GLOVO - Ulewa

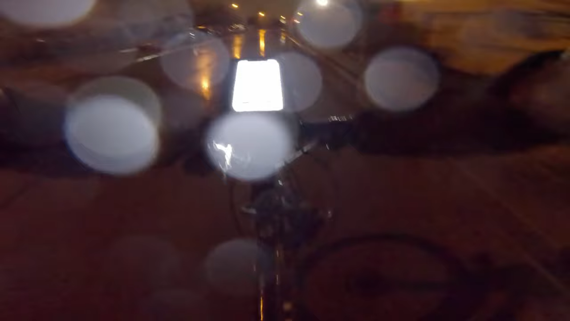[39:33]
No i właśnie kurwa wjechałem w dziurę jebaną, kurwa zalane kałużą. Jak mi wykurwiło, to myślałem, że widelec połamałem.